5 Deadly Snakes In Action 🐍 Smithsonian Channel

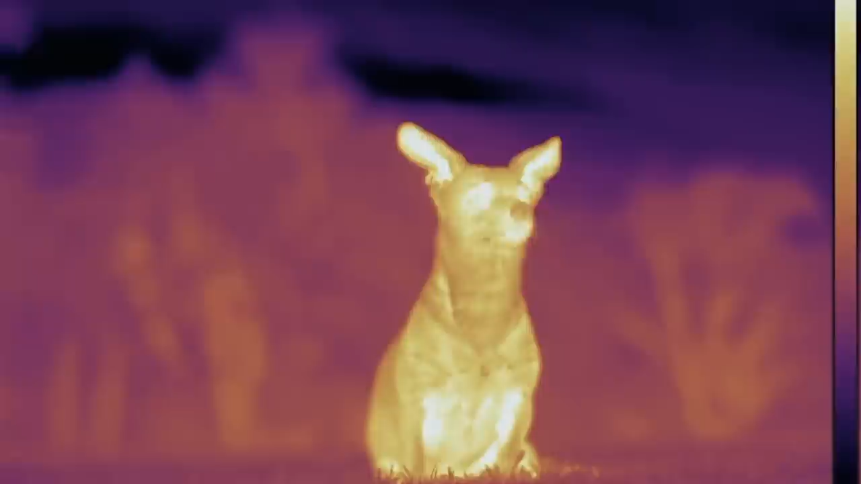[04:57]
Squeeze can sense body heat with incredible accuracy.
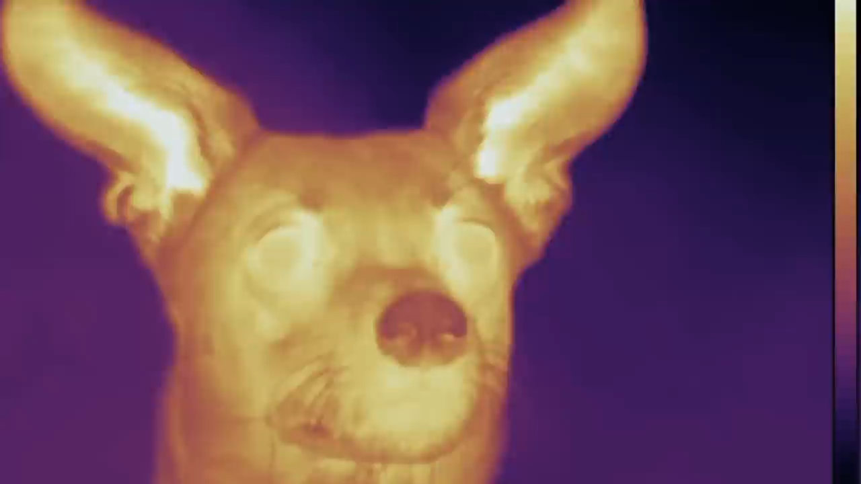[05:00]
The scales on her lips have pit organs, which are full of heat-sensitive receptors.
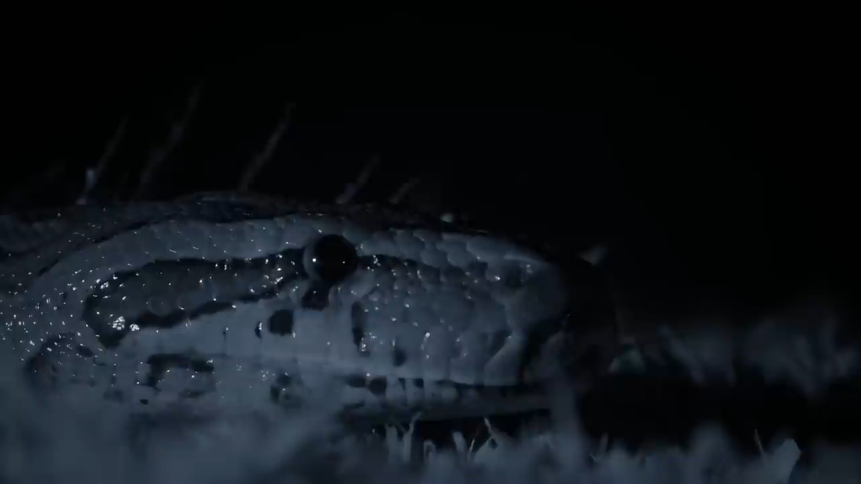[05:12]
Nerves carry signals from the receptors to the brain, where they're converted into images.
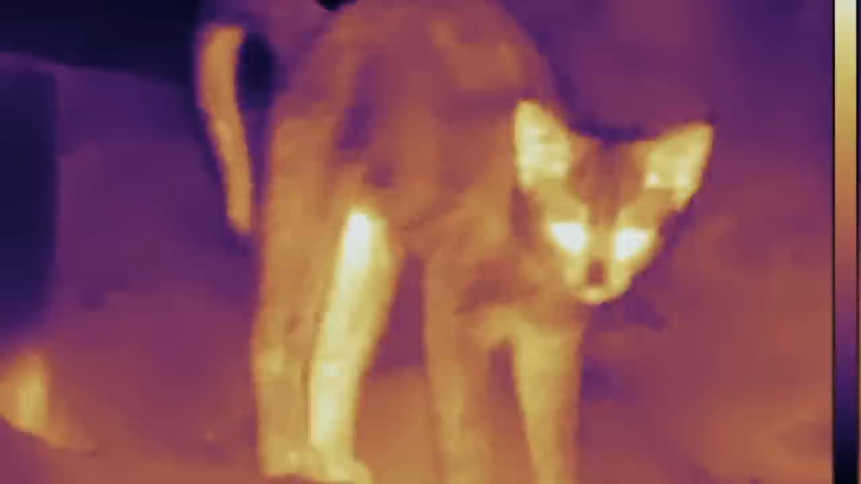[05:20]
Squeeze is looking for something just the right size, like Goldilocks.
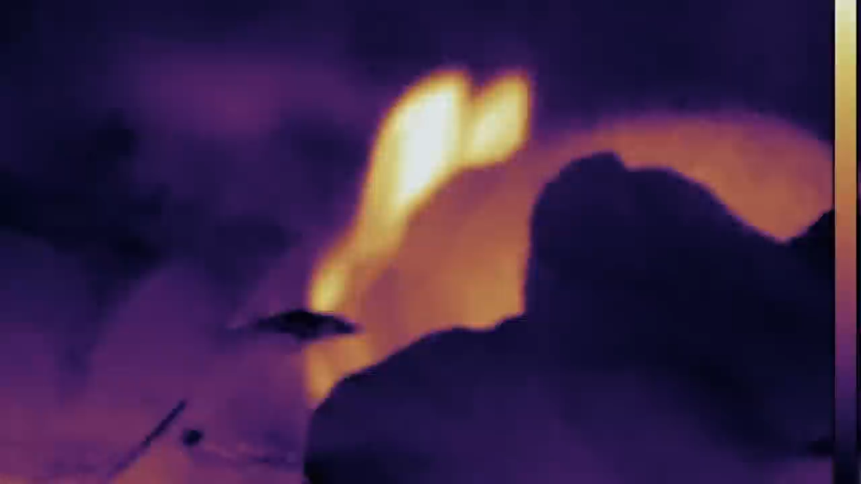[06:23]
The rabbit's acute hearing is legendary, but it seems oblivious to the approach of this stealth hunter.